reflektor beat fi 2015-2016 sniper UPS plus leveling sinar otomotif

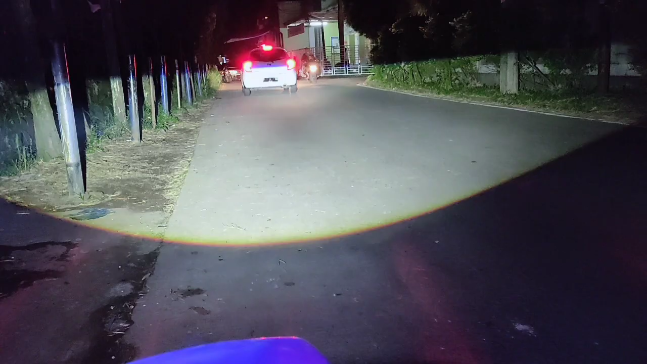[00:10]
Halo sahabat super jumpa lagi di informasi kita seperti biasanya Oke ini dia cahaya sniper UPS ini sniper UPS
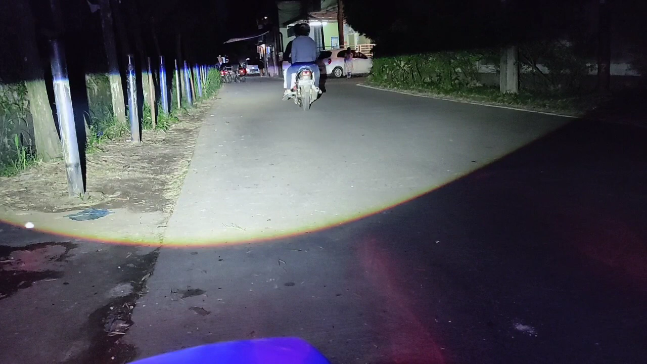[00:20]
ya jadi khasnya cukup berbeda dengan bilet-bilet lain karena setiap bilet mempunyai karakter dan cahaya masing-masing karakternya selalu berbeda begitu Oke ini dia